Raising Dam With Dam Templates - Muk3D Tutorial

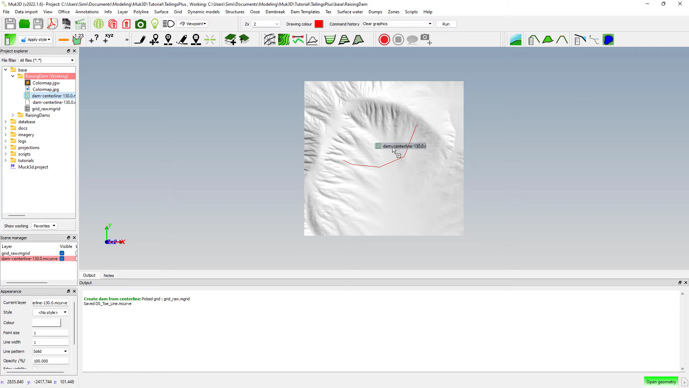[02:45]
And we'll go to Structure, DAMs, create a DAM from the centerline.
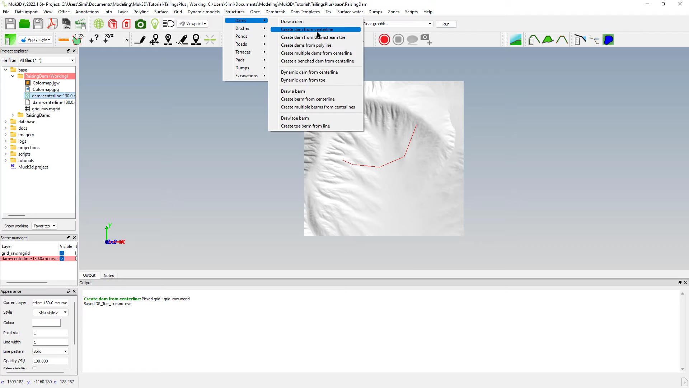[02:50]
Characteristics of the DAM, we'll use a crest width of 20 meter, a left downstream slope of 1 in 3, a right slope of 1 in 2.
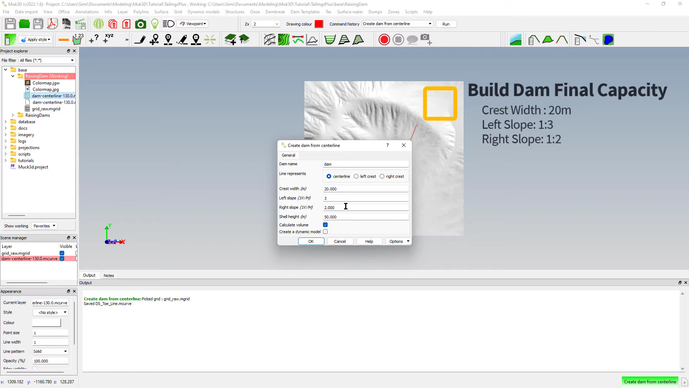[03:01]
And we'll create a dynamic model.
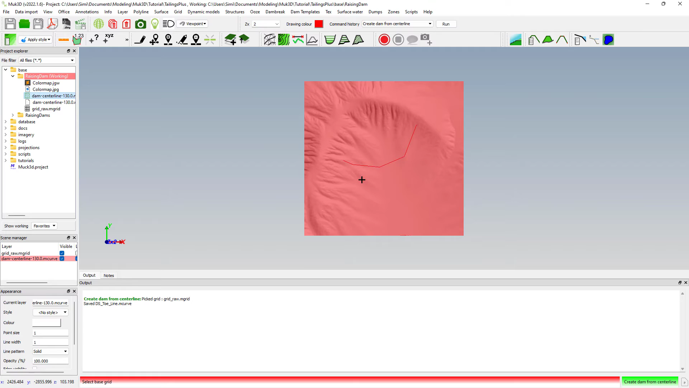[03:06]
Select your grid, select your polyline.
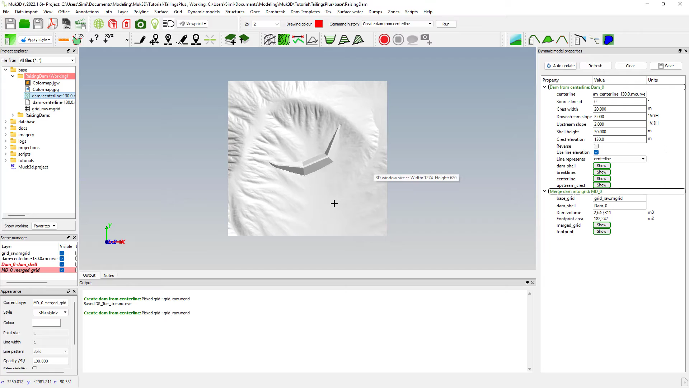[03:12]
And there we go, we have our final capacity design. First step, extracting the reference line.
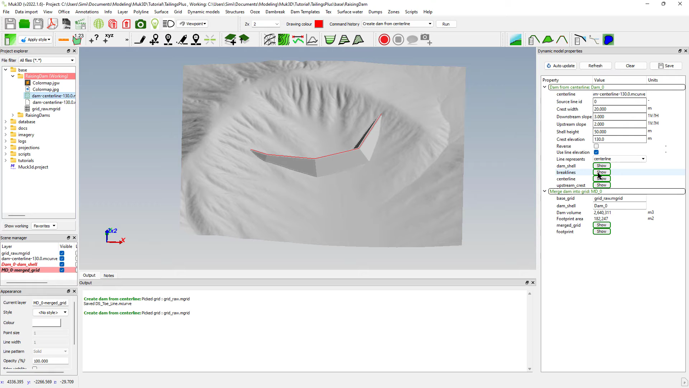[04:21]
So let's click on brake lines.
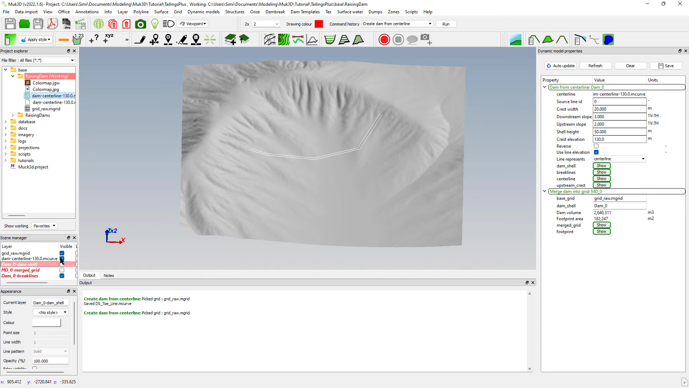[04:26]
And by clicking on brake lines, we now have all the different brake lines of this DAM.
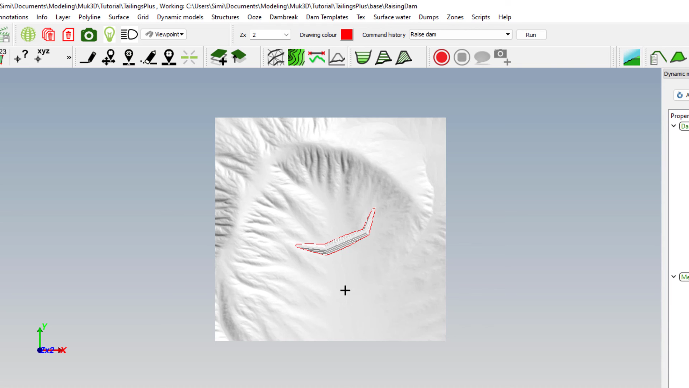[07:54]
And automatically it will now raise your DAM using the specific characteristics of the profile that we've set up.
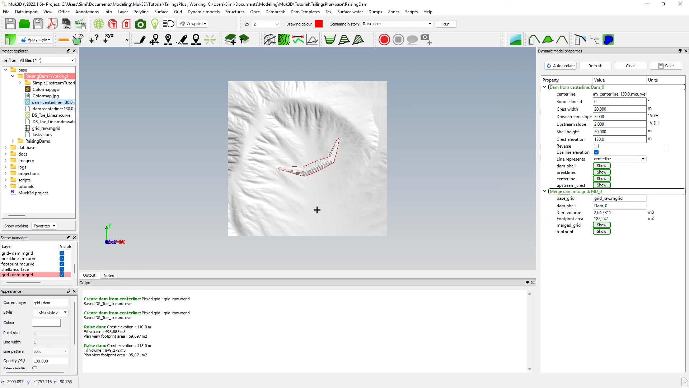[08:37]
And this is it. We've raised that DAM to 115, and we can repeat this process over and over again.